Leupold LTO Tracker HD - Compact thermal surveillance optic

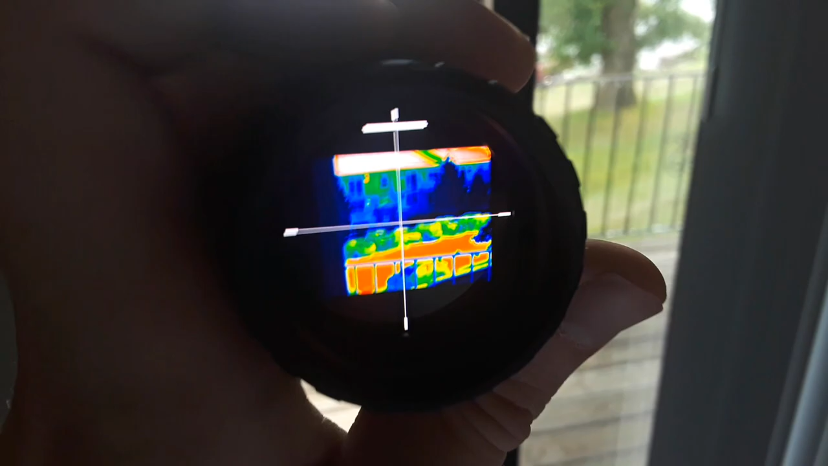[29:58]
which is excessive you know somewhere in the
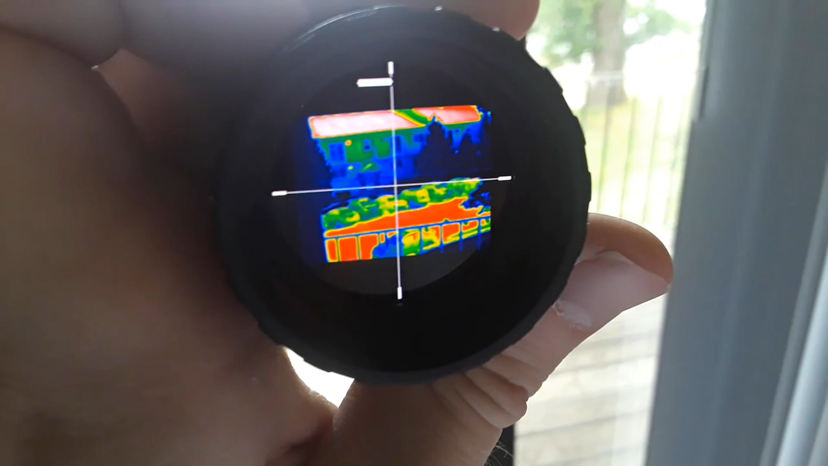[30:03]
middle is usually good or on the lower third for me is fine so